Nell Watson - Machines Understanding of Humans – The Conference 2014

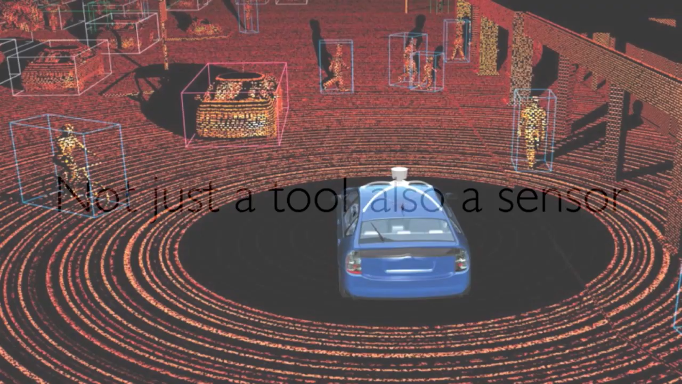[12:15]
For example, the LiDAR, the laser imaging devices in Google self-driving cars,
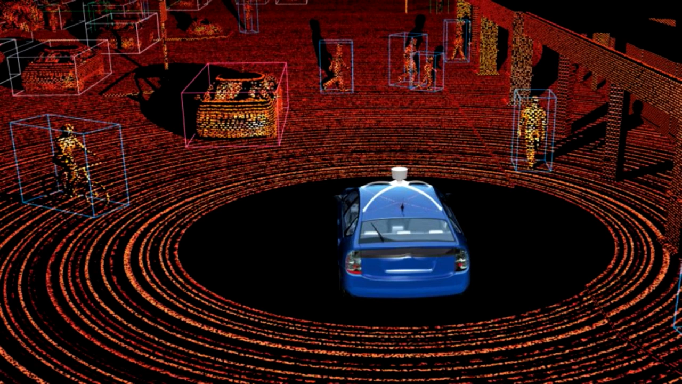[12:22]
are able to generate maps of the entire environment around them. Now, a lot of people are freaked out about CCTV, but what when every vehicle, when every robot, when every drone is able to map the world with laser-like precision? That's going to get really interesting.